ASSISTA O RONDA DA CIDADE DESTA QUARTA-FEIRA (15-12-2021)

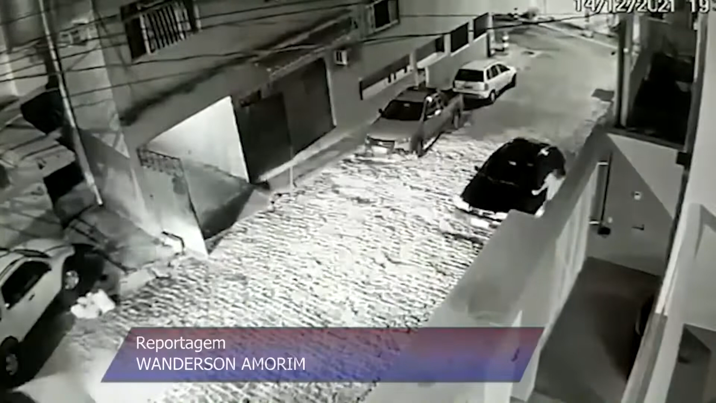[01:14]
As imagens registradas às 7h55 da noite desta terça-feira mostram o momento em que a vítima de 59 anos chega de carro em sua residência no bairro Ibitiquara.
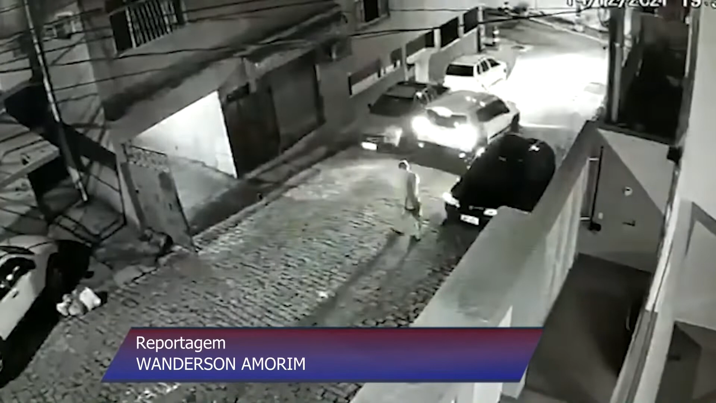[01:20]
Note que ela é seguida por dois homens em uma motocicleta e não percebe nada.
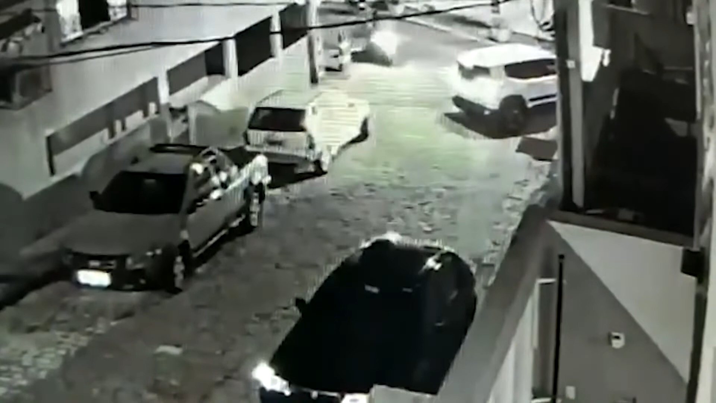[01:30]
A mulher para o carro na rua com o intuito de abrir o portão da garagem. Os bandidos seguem de moto para a direção contrária, mas um deles retorna a pé com uma arma em punho e aborda a condutora no momento em que ela desembarcava do veículo. Assustada, a vítima corre e o comparsa retorna de moto. O assaltante foge na sequência,
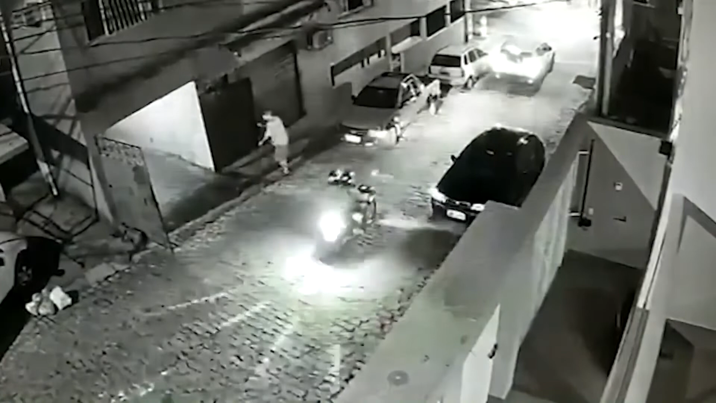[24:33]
que ela é seguida por dois homens em uma motocicleta e não percebe nada a mulher para o carro na rua com o intuito de abrir o portão da garagem os bandidos seguem de moto para a direção contrária mas um deles retorna a pé com uma arma em punho e aborda a condutora no momento em que ela desembarcava do veículo assustada a vítima corre e o comparsa retorna de moto o assaltante foge na sequência levando o jipe Renegade